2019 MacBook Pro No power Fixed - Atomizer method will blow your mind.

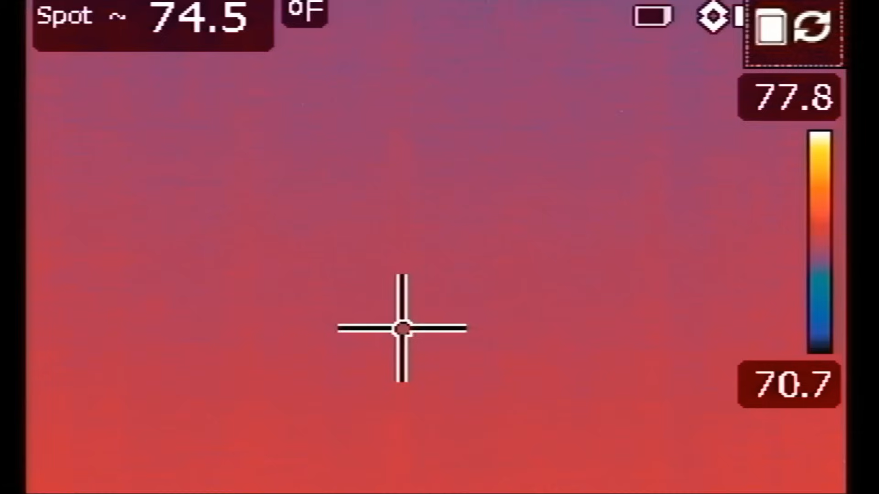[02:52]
On screen: spot 74.5°F
And what I want to do is point it at the motherboard.
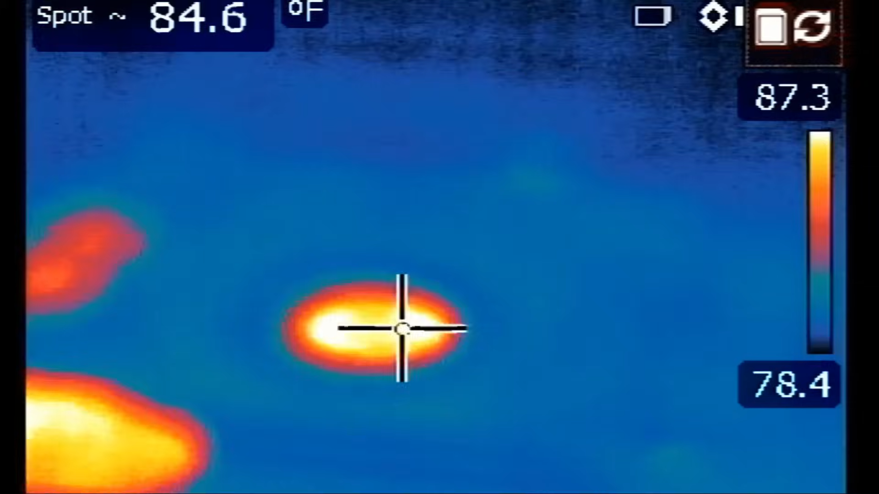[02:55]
On screen: spot 84.6°F
We have one fan here. We have another fan right here.
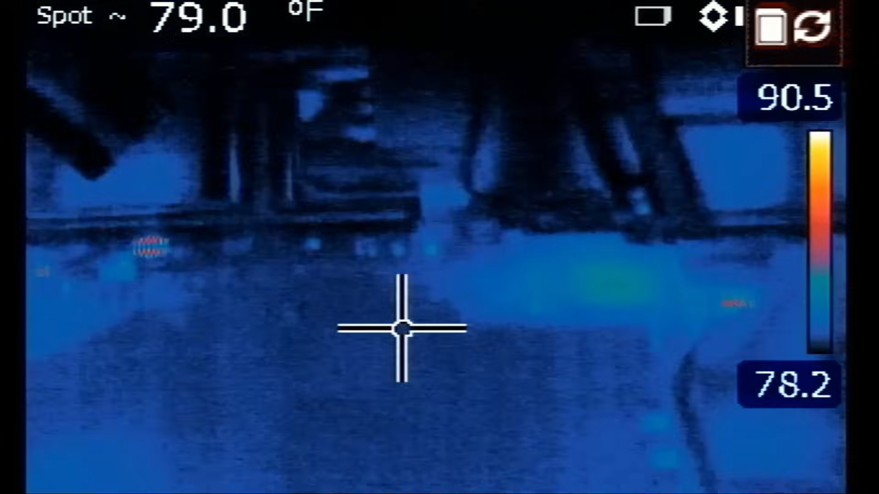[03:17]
On screen: spot 79.0°F
And the board looks cold. Oh, wait a minute.
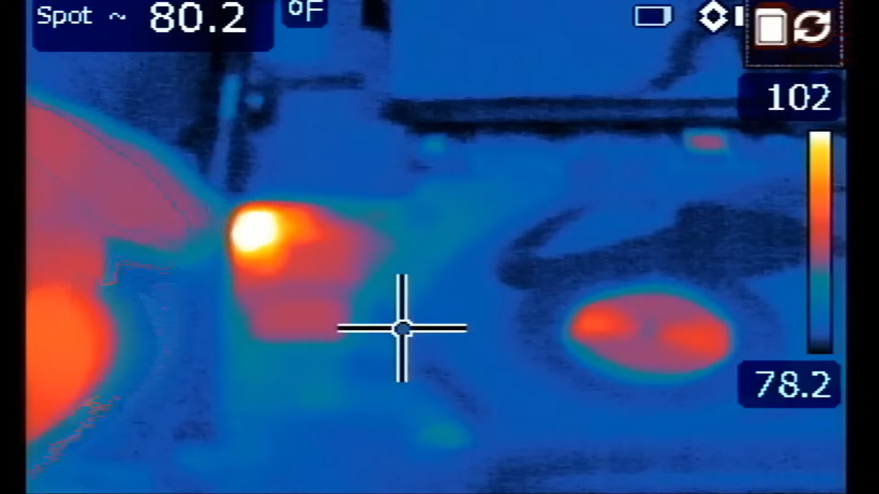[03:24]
On screen: spot 80.2°F
We have something hot right here.
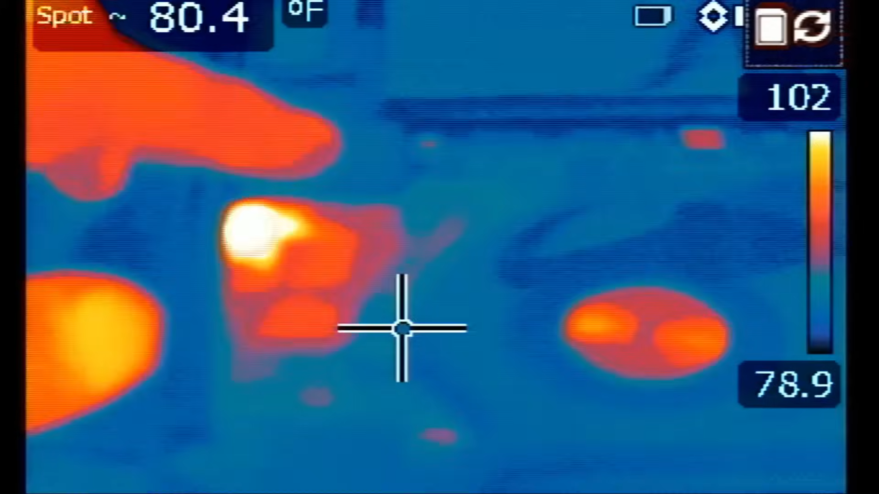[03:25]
On screen: spot 80.4°F
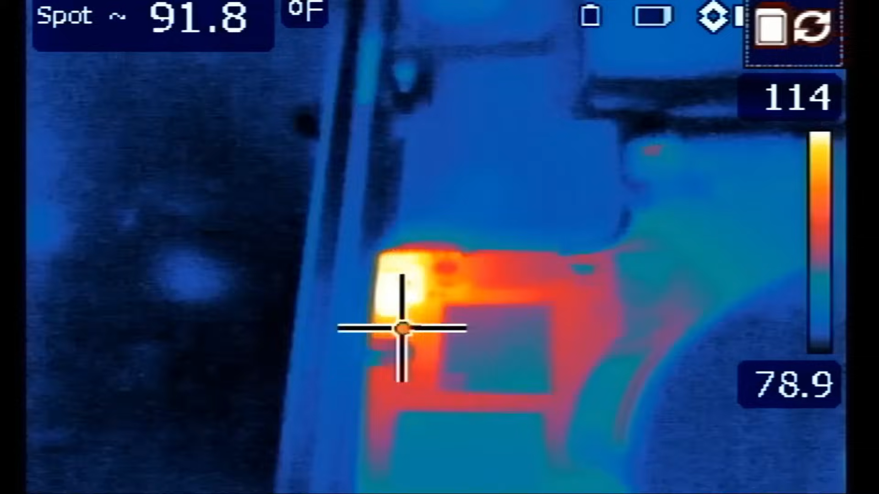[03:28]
On screen: spot 91.8°F
Or it could be back of the board. We have something hot right here.